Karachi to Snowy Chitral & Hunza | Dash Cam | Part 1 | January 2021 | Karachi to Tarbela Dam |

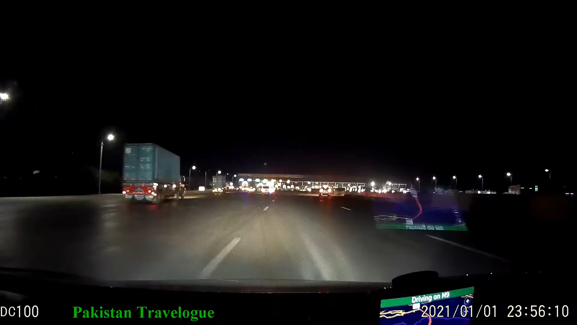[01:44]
ये अब कराची का टोल प्लाजा आ गया है, मोटरवे टोल प्लाजा कराची वाली साइड से। ये कराची का बहरिया टाउन है, कराची का है जी ये बहरिया टाउन। अच्छी लाइटिंग वगैरह
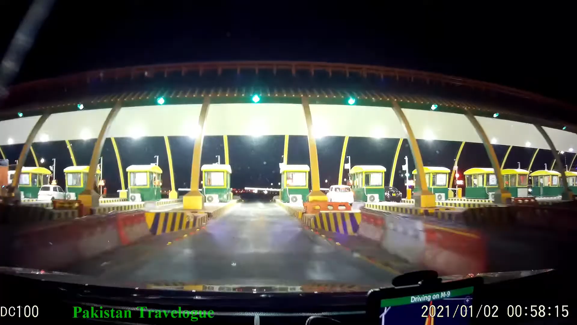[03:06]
ये 270 रुपीज़ हमने यहाँ पे टोल दिया है,
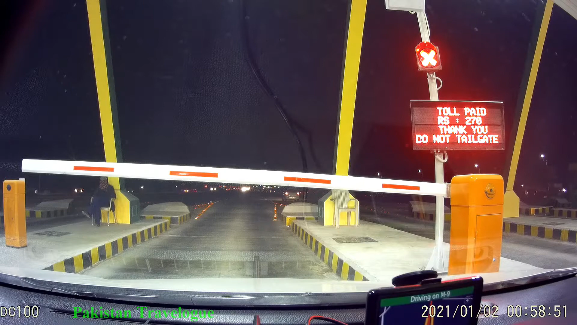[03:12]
कराची हैदराबाद टोल 270 हमने दिया है। अब जो है इसके बाद फिर आगे हम फर्दर नॉर्मल नेशनल हाईवे पे जाएंगे। ये मोरो बाईपास से हम लोग गुजर रहे हैं, यहाँ पे थोड़ी देर को 5-7 मिनट को हमने स्टे करा था। डाइवो का टर्मिनल बना हुआ है मोरो पे, वॉशरूम्स वगैरह अच्छे साफ़ सुथरे हैं।
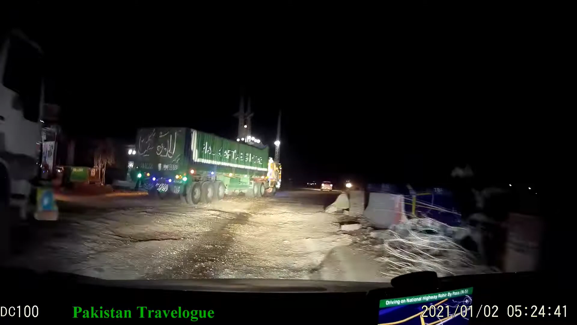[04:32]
आगे टर्निंग बना दिए, मुल्तान मोटरवे राइट पे है, आगे से इन्होंने उधर बंद किया है, हमें आगे से मुड़कर आना होगा।
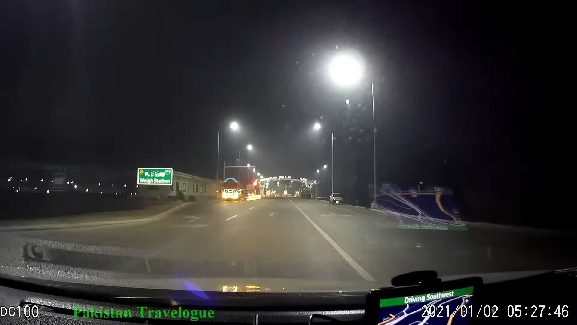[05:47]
27 पे हम इधर पहुंच गए हैं।
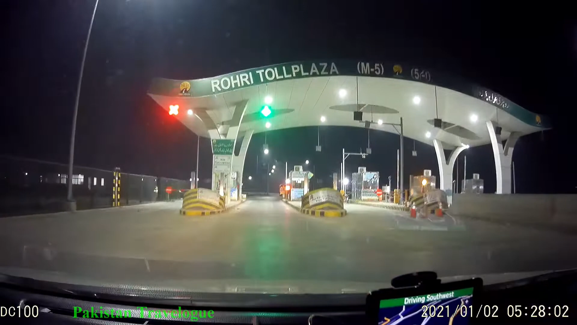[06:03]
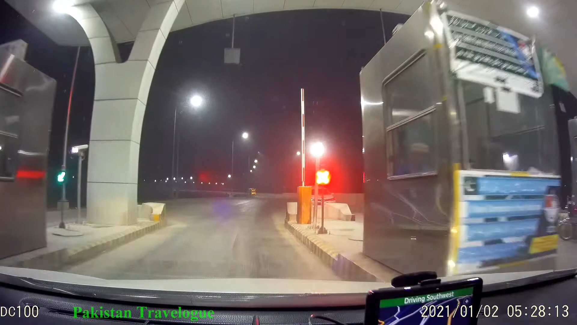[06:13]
यहाँ से अभी हमें कार्ड देंगे, इन्होंने पर्ची दी है।
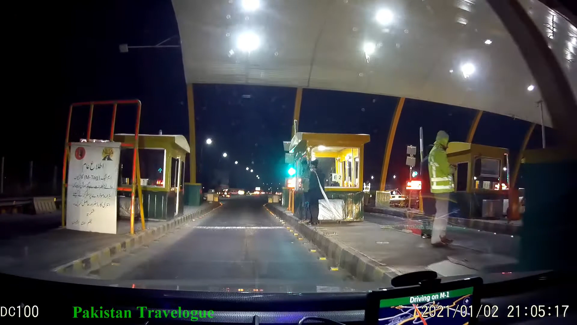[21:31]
अब ये इस्लामाबाद टू पेशावर जो है ये M1 का लगता है। M1 पे अब हम आ गए। ये M1 है। Now we are heading towards Tarbela.